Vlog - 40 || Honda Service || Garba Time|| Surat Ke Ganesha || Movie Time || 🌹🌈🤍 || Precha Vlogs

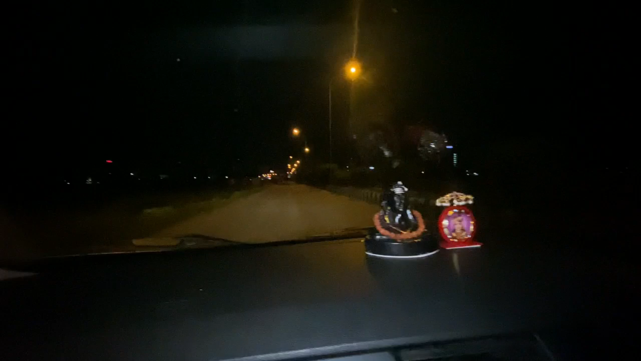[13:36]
कोई नहीं है रास्ते पे, इसीलिए मेरे को दिए इसने गाड़ी। तरफ तो खेत है ना। अरे खेत में नहीं जाएगी यार, डोंट वरी। ओके